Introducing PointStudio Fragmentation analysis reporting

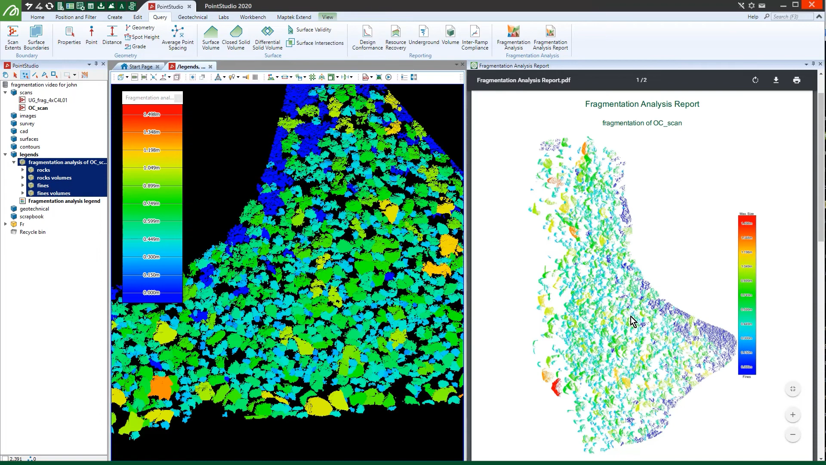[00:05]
Better understanding fragmentation drives cost efficiency in excavation and haulage, crushing and processing.
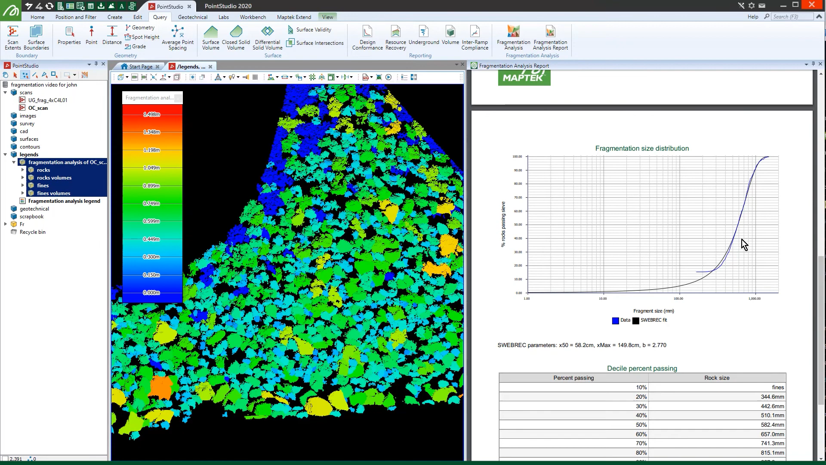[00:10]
With Point Studio fragmentation analysis you can review blast results,
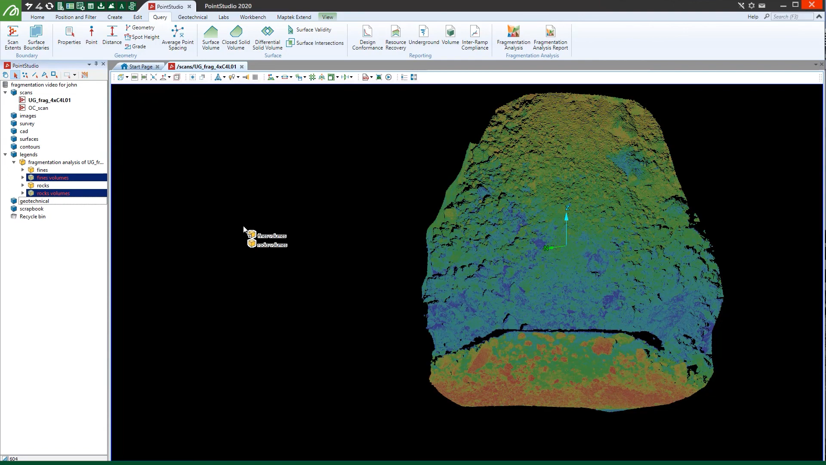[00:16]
assess dig rates and quantify improvement requirements to increase profitability.
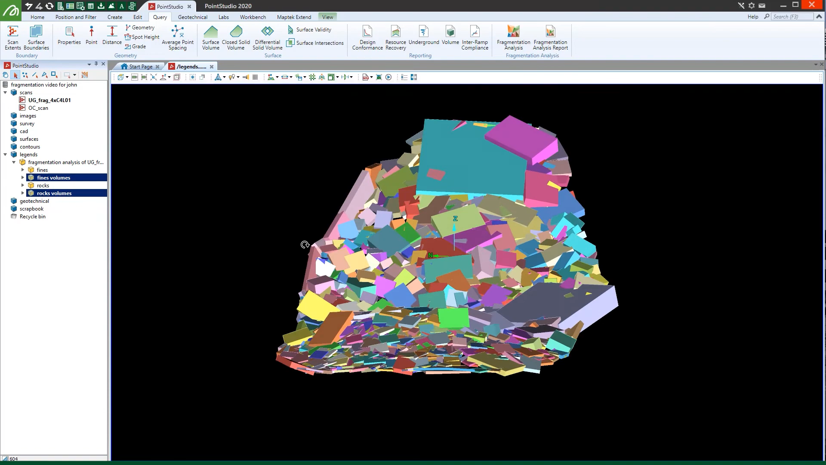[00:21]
Use 3D point cloud data collected by scans of muck piles and draw points to model individual rocks.
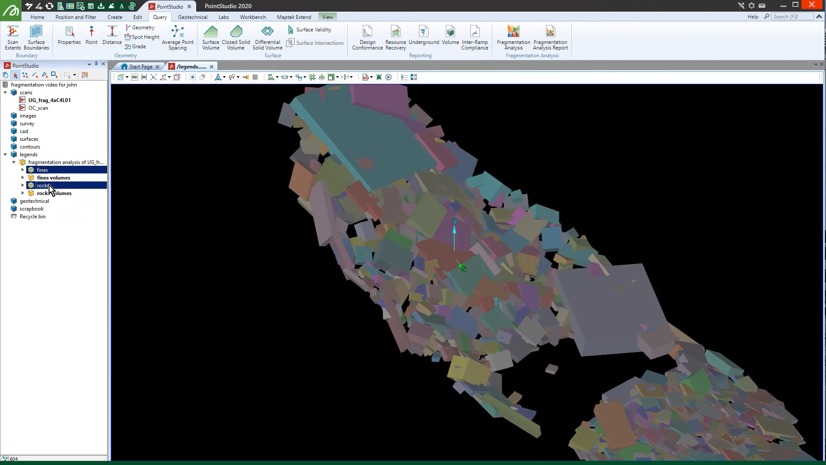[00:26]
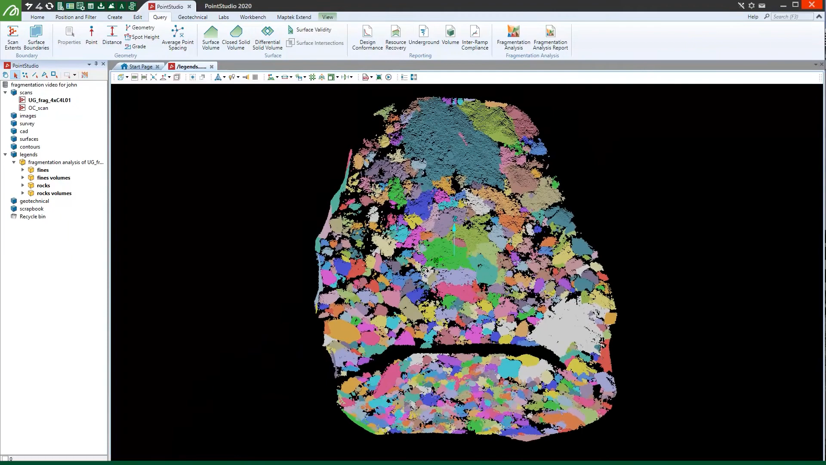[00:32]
Quickly assess and classify blast results before material heads to the crusher.
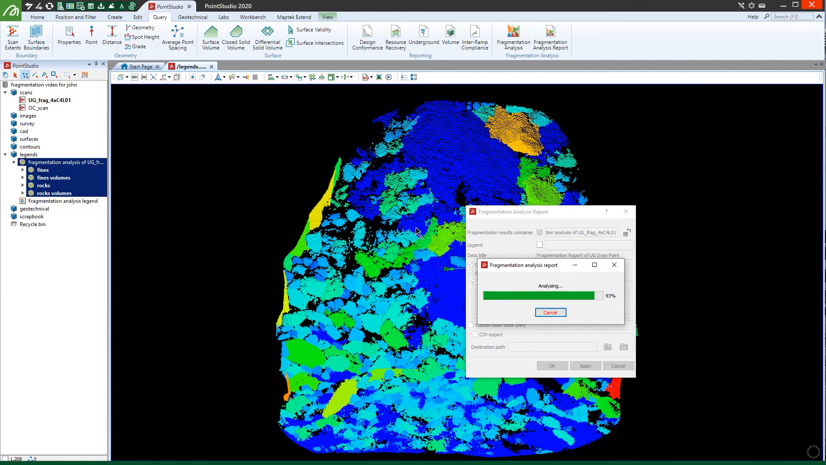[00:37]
Create reports with colour-coded imagery, S-curves and data tables. Manually edit rocks or finds in the 3D view.
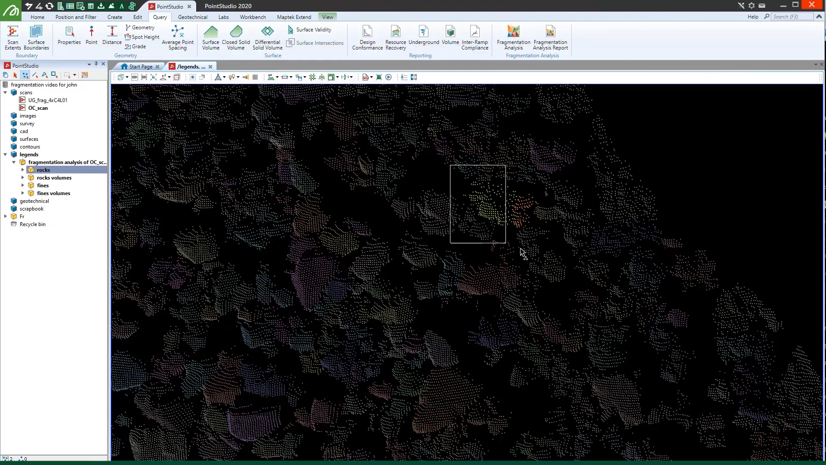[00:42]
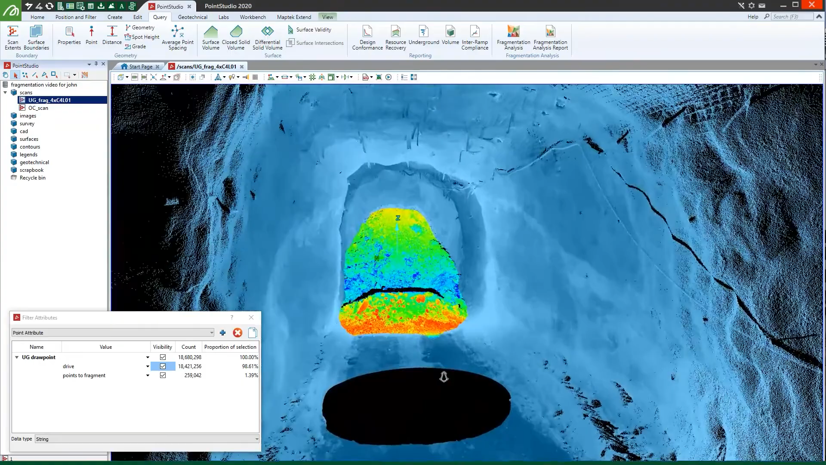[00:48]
Compare actual to predicted fragmentation in both underground and open pit environments. Using 3D data is more powerful and intuitive than relying on imagery.
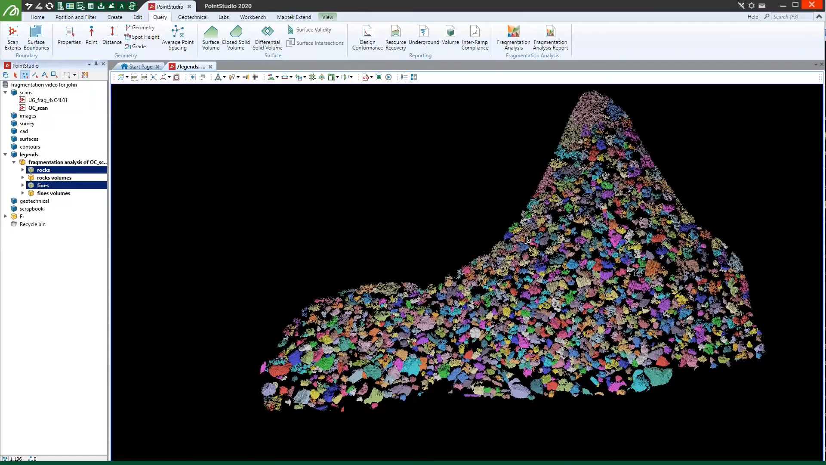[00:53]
Drive constant operational improvement in drill and blast with Point Studio fragmentation analysis. Contact MapTech today to learn more. www.